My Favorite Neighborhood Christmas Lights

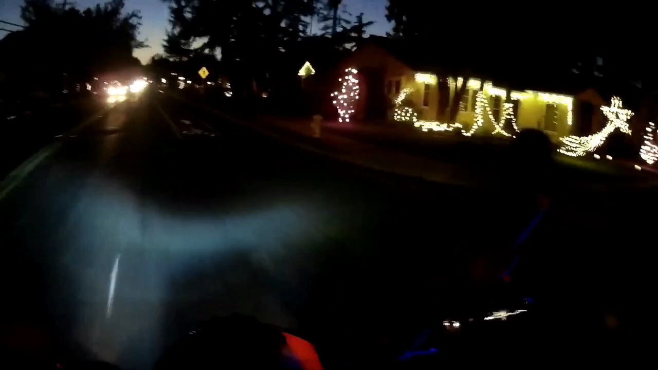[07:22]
so i am back here at night willow glenn is lit it always is these fucking streets are amazing if you ever come to california so many lights down here they used to only just do this really cool thing they used to put um live christmas trees they would plant one in front of their yard
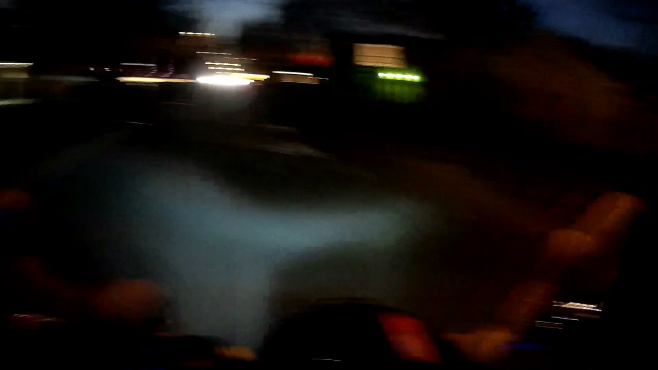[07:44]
like they'd go to a christmas tree lot by the one that's cut and and
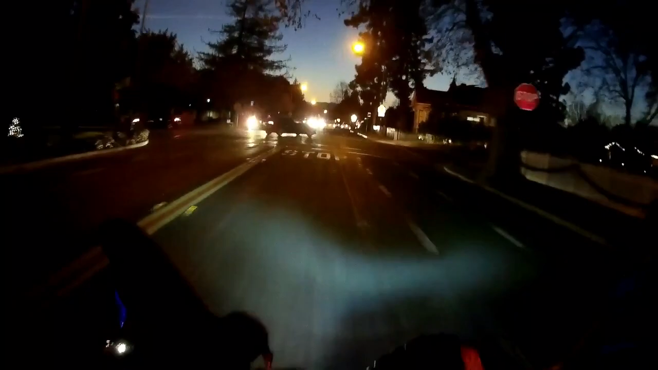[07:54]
and that's all that used to be down here was just the trees like every house had one now they're freaking bananas with all this all this crazy lighting like all the streets are doing themes and they have these giant uh christmas tree lights that you walk through when you look at that one we okay i need to make sure this is the street i need to turn on so i'm taking you back to see the rudolph
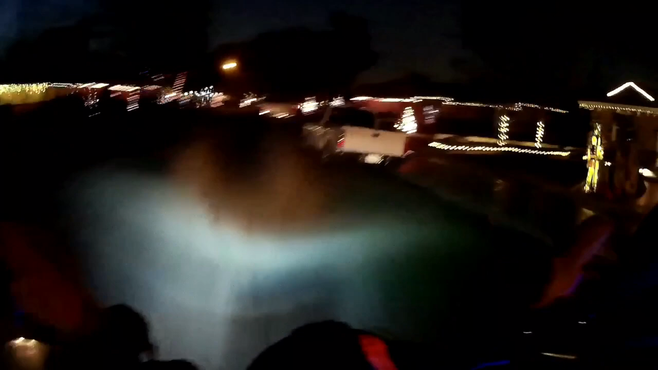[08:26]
see these trees right here this is this is what they used to do just those trees and maybe their
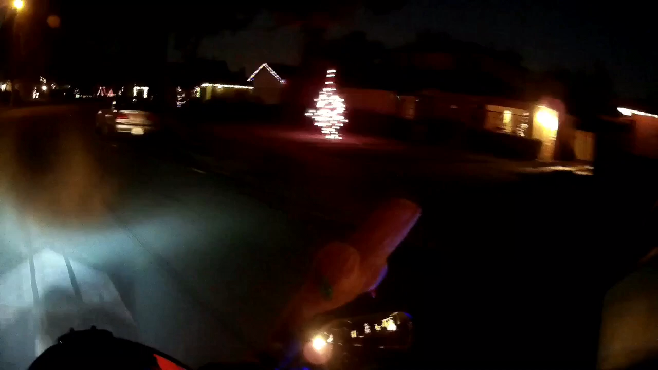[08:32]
house and now they're getting crazy like
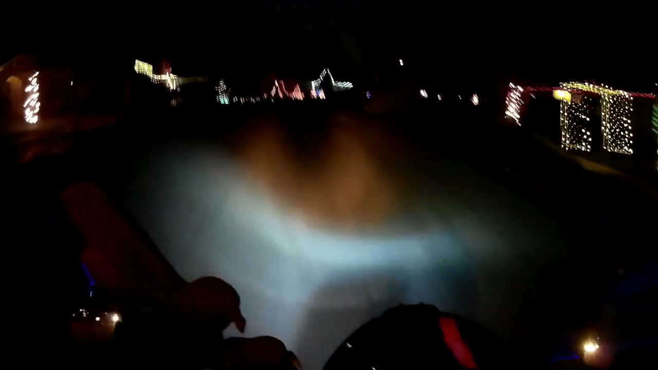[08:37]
pacific gas and electric loves these people this one's kind of spaced out but
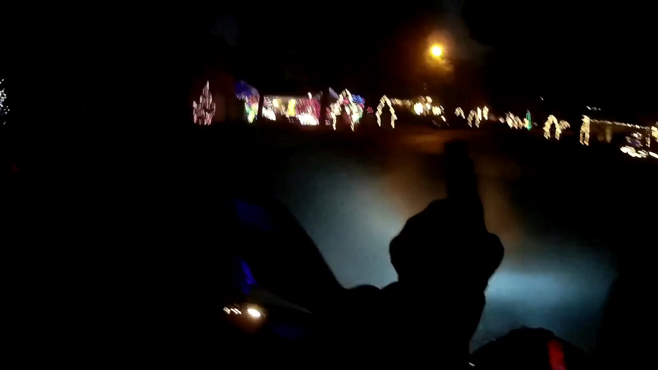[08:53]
these little trees are on the sidewalk is what these white these white trees you actually walk under them it's
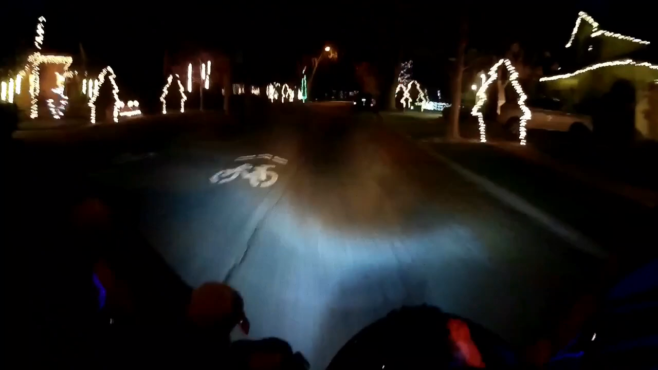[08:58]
the coolest thing and then there's this giant christmas tree which tells you the reindeer houses are coming up so nobody's behind me so i can go super slow right now okay there's rudolph lit
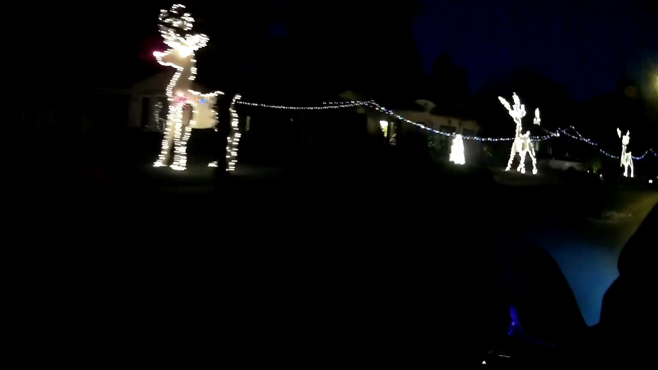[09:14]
and there's the second reindeer and
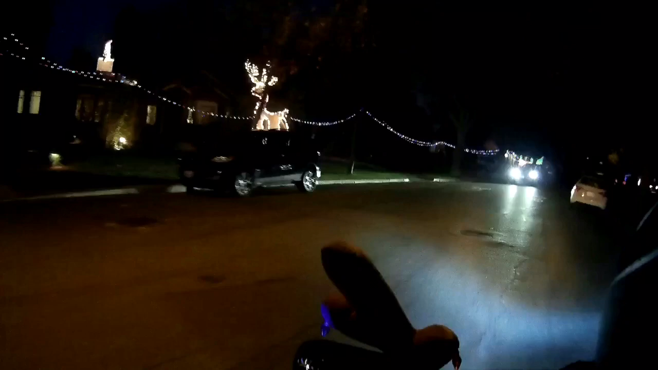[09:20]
then there's the third reindeer oh this one's not lit up malfunction and there's the slay so